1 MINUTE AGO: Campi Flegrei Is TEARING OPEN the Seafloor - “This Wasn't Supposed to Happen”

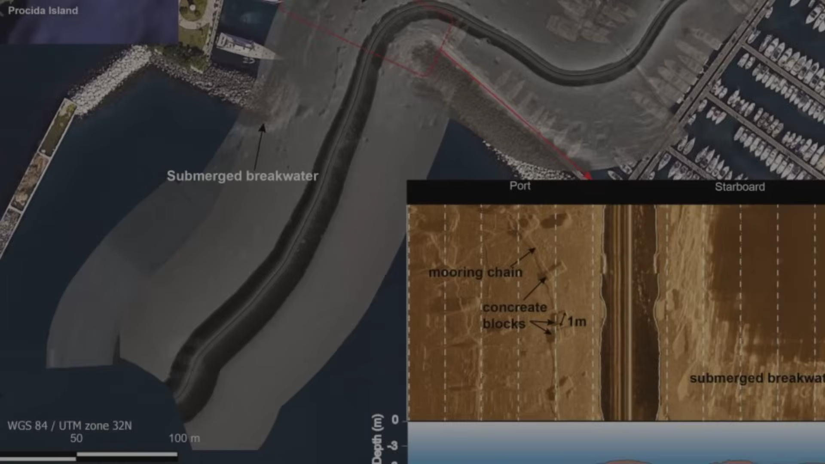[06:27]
A research vessel from the National Institute of Geophysics and Volcanology idles just beyond the Pozzuoli Harbor,
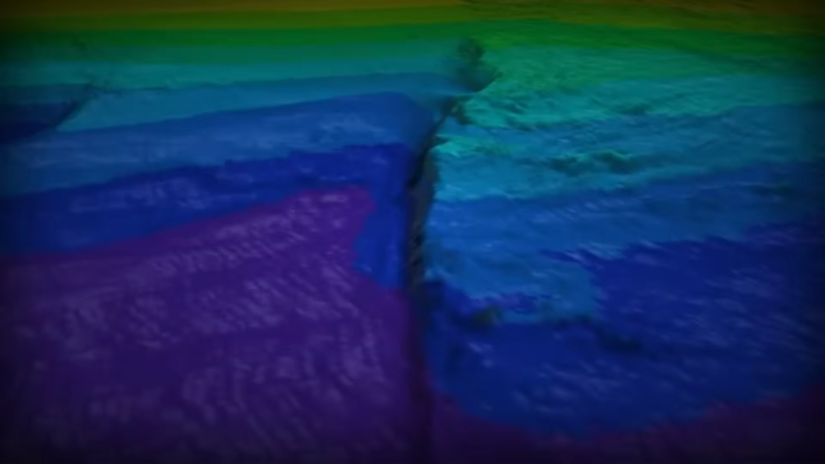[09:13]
Some of the cracks appear to have widened in recent months,